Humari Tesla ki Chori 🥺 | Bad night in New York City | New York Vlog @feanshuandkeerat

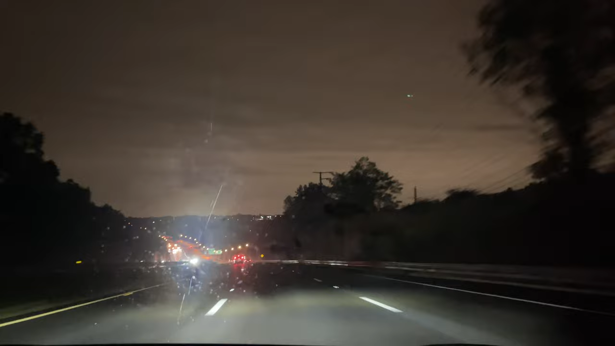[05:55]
तो न्यूयॉर्क में बारिश हो रही थी इसीलिए हम आज दिन में नहीं गए, सोचा चलो रात में ट्रैफिक में भी नहीं फंसेंगे, चले ही जाते हैं। कैन यू फील माय लव फॉर यू, साथ में गाना सुनो दिलजीत का।
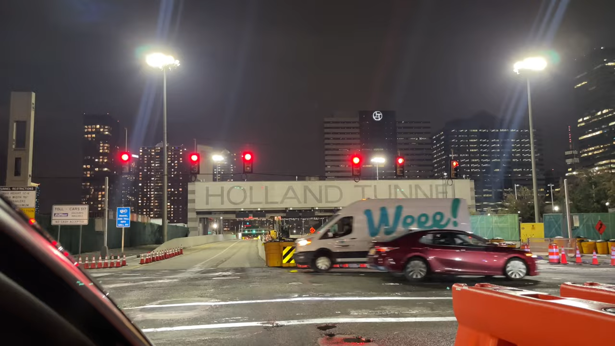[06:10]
दोस्तों ये कट रहा है टोल हमारा, और अब हम अनजान नहीं है,
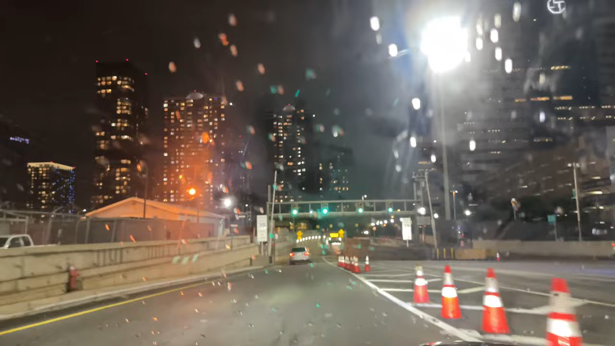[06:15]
हमें पता है कि हमारा टोल कट रहा है। पहले हमें पता ही चला हमारा टोल कट जाता है।